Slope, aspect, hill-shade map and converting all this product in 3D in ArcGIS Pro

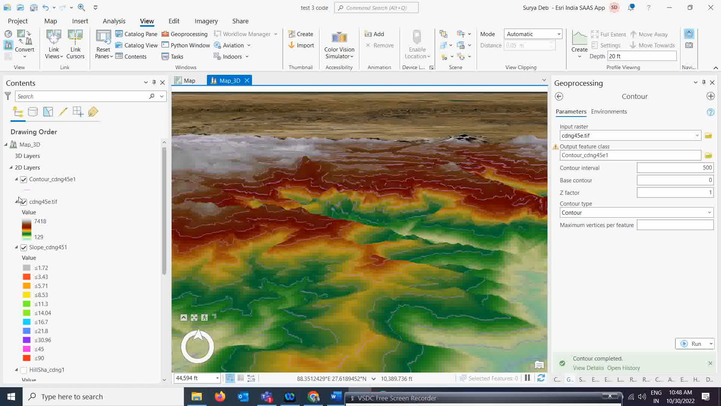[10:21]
okay I am just switching off this dem and you just see the slope maps okay so you will get the slopes better understand okay how it is actually so here you just see here these are the more slope so if you go in a top place okay so you will get a more slopes options okay so showing and there is a down part okay you just see here that is a showing it is with the less slope information so that is how we can understand the slope maps in a very better way than the 2d so 2d slope maps you understand you require a specific knowledge
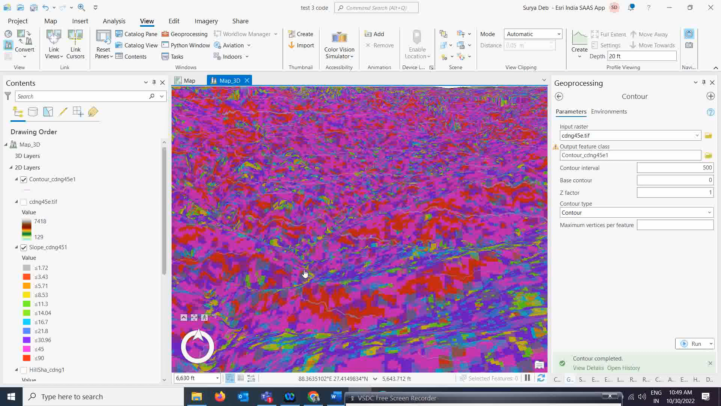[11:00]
okay to interpret this map but if you are going to use the in the 3d the slope maps so you can very easily understand okay wherever it is a high slope and wherever it is a low slope okay so so similarly you have the other maps also like this is also is there okay so this is your you just see here this is the map of that okay